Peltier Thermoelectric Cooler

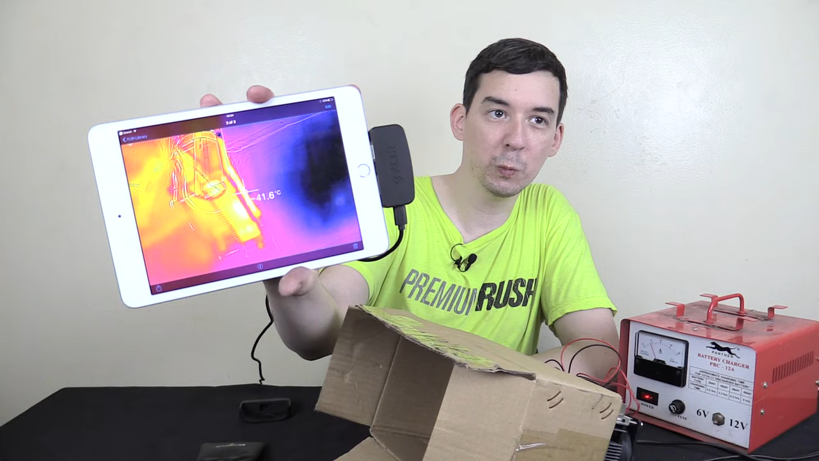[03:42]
On screen: spot 41.6°C
41 degrees so much hotter and then our ambient is something around 31 degrees.